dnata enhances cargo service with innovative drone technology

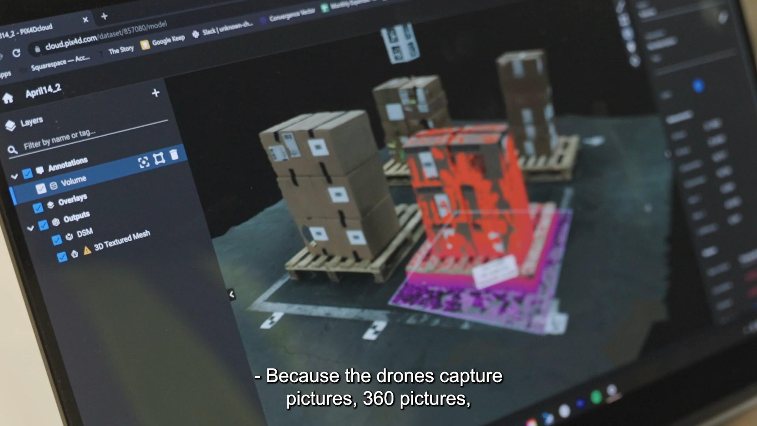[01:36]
Because the drones captured pictures 360 pictures videos as well of all the goods that we can access instantly after each flight.